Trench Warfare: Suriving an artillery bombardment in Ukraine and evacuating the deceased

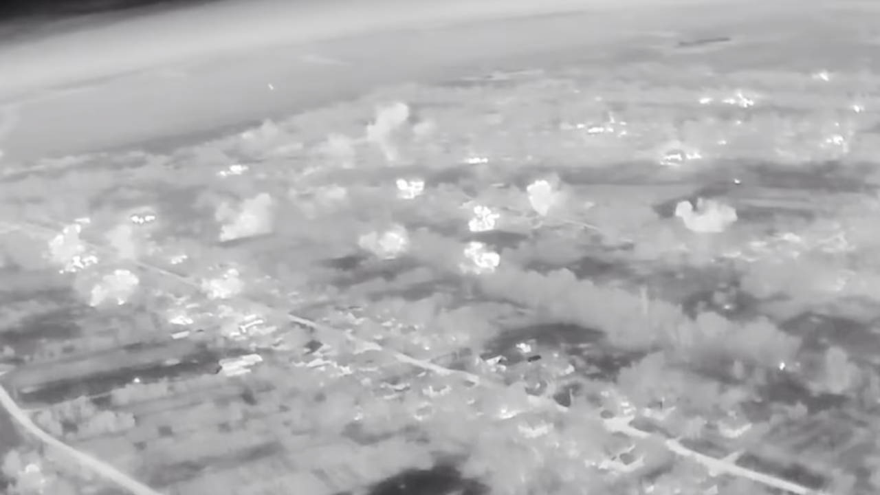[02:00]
After a couple of seconds, everything around us began to explode. The ground shook as the rockets fell closer to the hole, and sand poured on us.
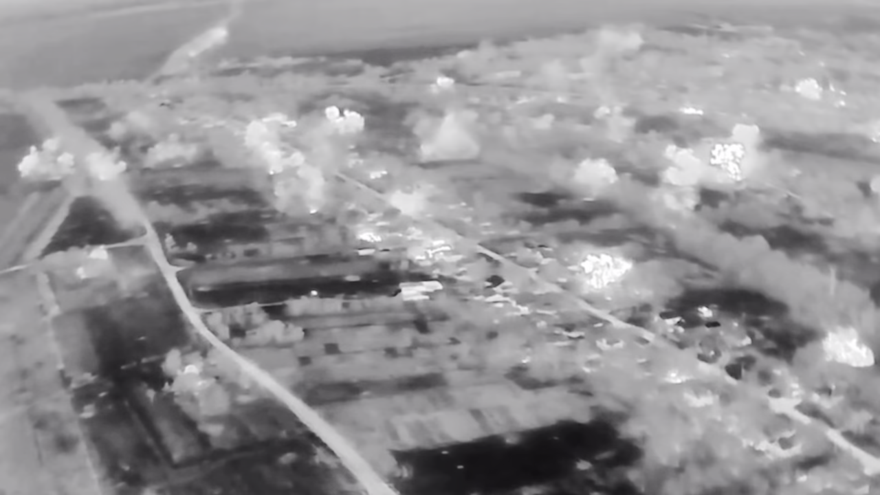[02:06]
Immediately behind the rockets, the artillery began to dismantle our position bit by bit.
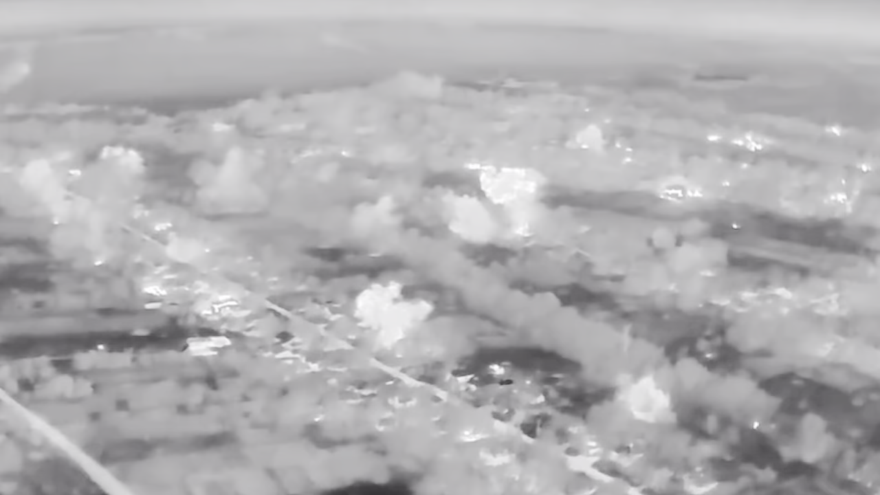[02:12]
They were very targeted and accurate.